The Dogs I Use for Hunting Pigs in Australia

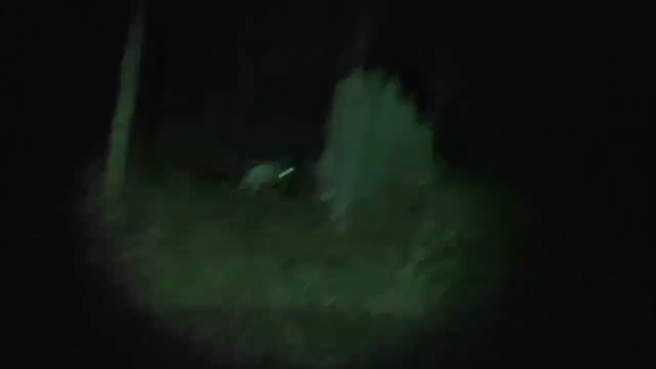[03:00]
i want to take him for a run he's really quick
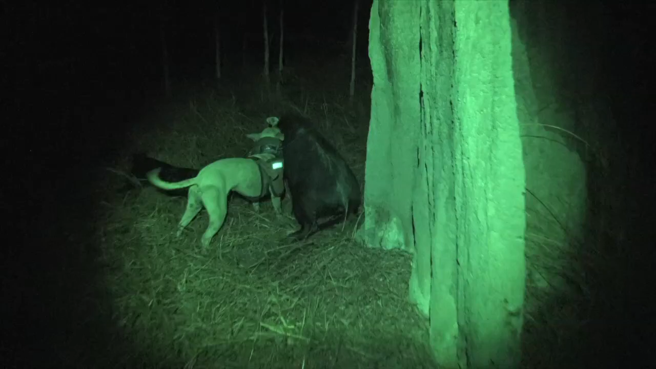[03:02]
he's just starting to develop his nose he's about 17 18 months old now and uh he's just starting to click he's
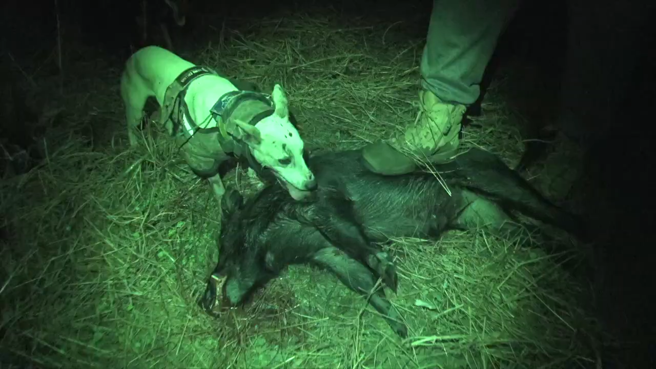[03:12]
hard as anything i was hoping for a bailer if he wasn't
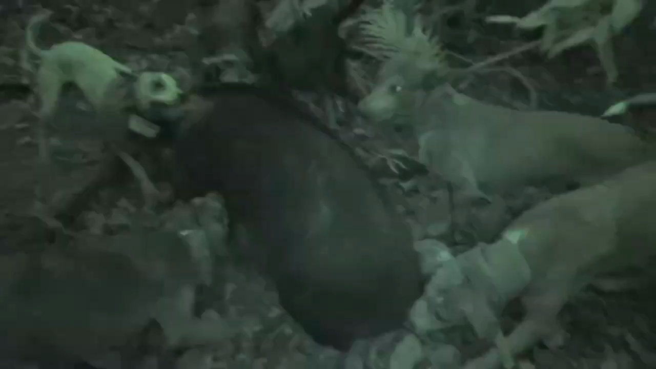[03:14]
on mate but um yeah he's
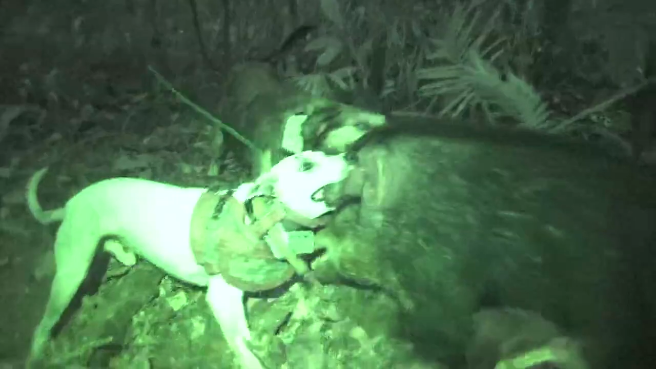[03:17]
just yeah no fear at all of a pig charges in and uh